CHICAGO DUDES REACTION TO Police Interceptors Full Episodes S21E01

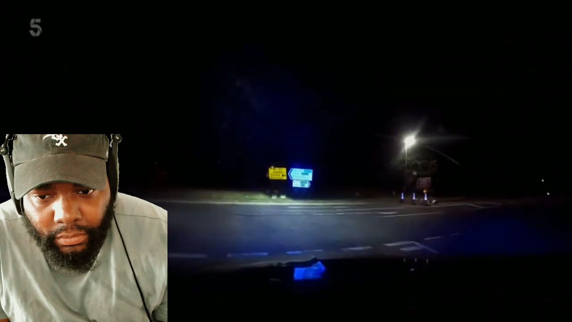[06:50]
This is the off slip. But at the wrong side of the A1.
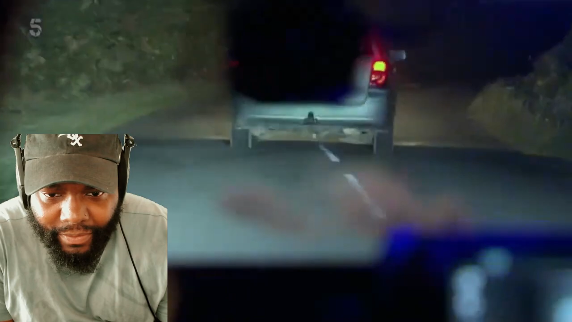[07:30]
He is on the wrong side of the carriageway. You're just coming off the A1 now behind you, John. Mike's got Macca back on track and their Skoda arrives to join the pursuit. Yeah, just got your ear in.
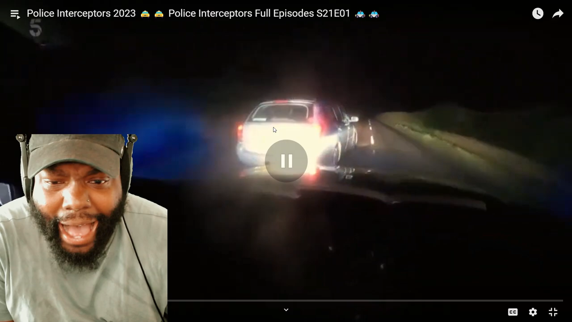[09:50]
He's missing two tires. How y'all let him get back in front of y'all?
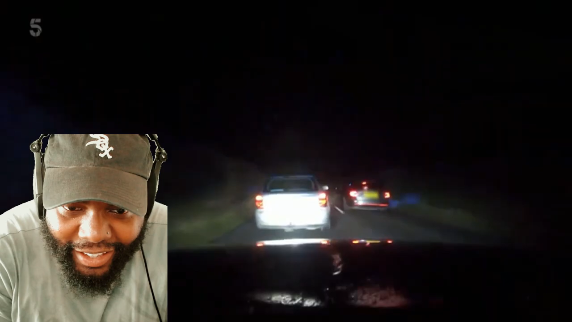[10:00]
This is proper wacky races in the back of beyond. Trying to get the box on high risk. High risk, Alex. Have we got any other T-Pat mobiles in the vicinity? Even with flat tyres, he's a tall order for two cop cars. Macca makes another dash for the high ground.